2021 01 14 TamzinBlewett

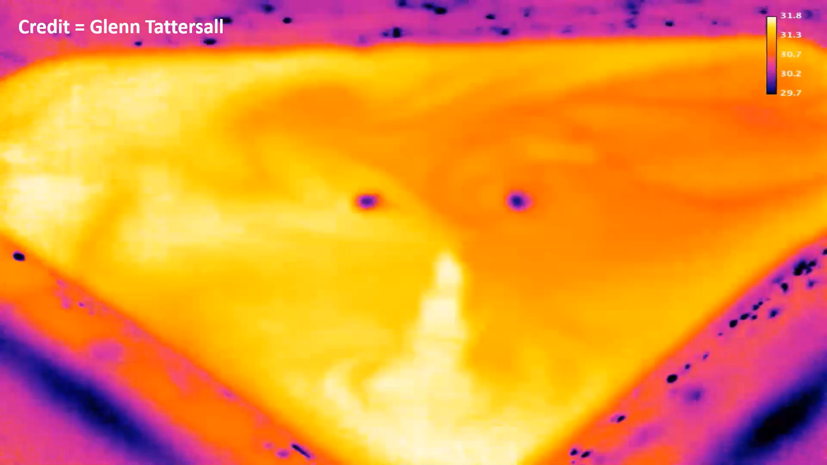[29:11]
is kind of like a little bit scary so this is this is actually a crab that in belize and this is a thermal imaging of that crab these are the crab eyes it kind of looks a bit scary to
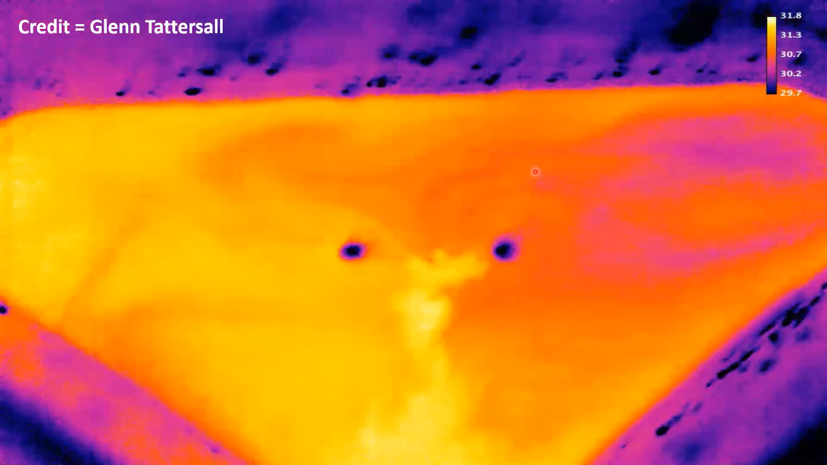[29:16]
be honest so this is the crab eyes here and you can see the flux movement and what this is well so what
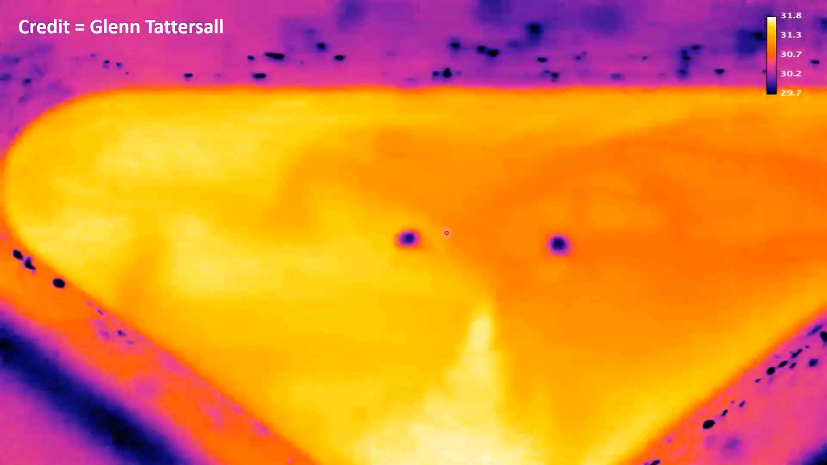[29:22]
this is showing is that the body of the crab is like is right here and crabs take up water through their legs and pump it out through their mouth and so what we think
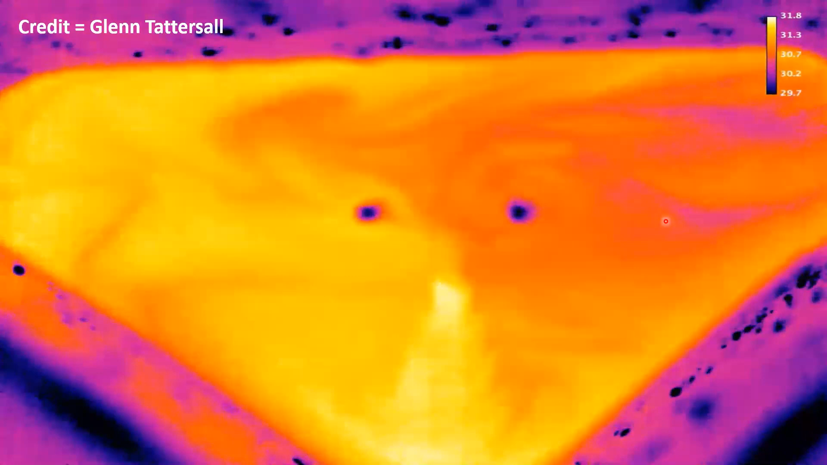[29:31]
is happening is that the front gills are actually getting a fair amount of water also from
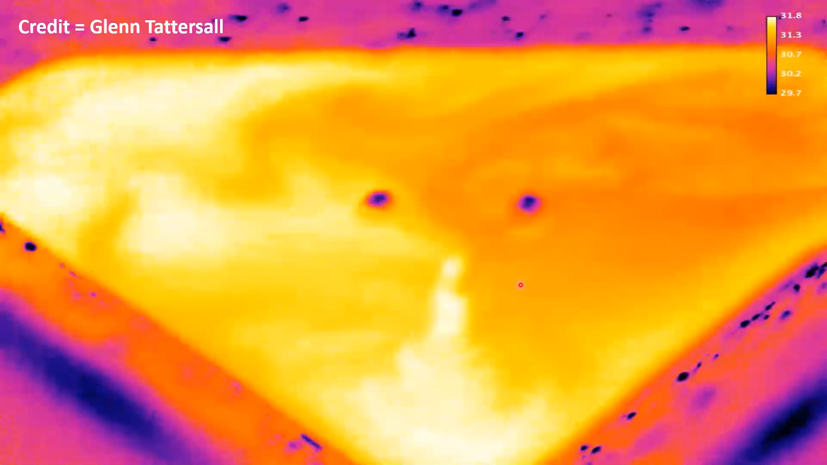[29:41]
amount of a radioisotope just because of the water flux because these are whole body crabs and so they'd be sitting in um dissolved amino acid but radio labeled and so what we think is
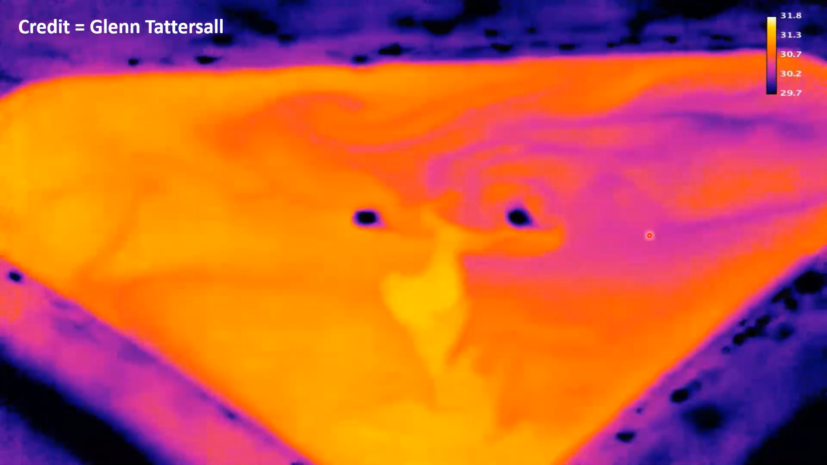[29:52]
happening because the water flux is coming into the bottom of the leg and then moving towards the front of the body you're almost getting a concentration difference between the front and the back this is just showing
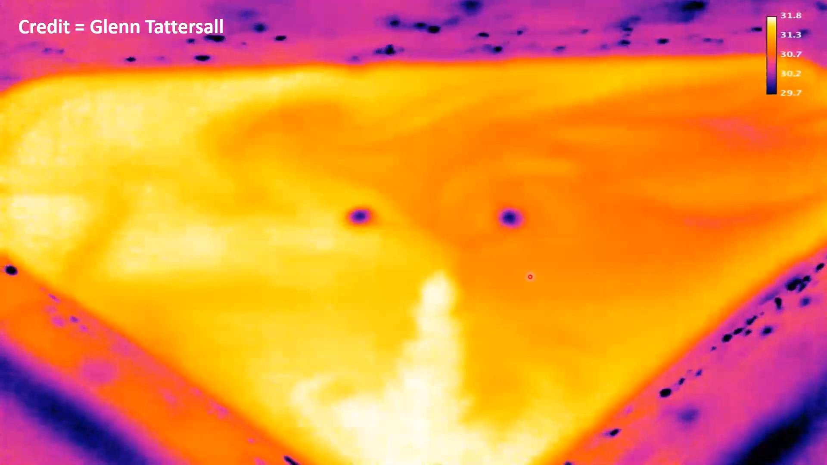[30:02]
how basically they move water across the gills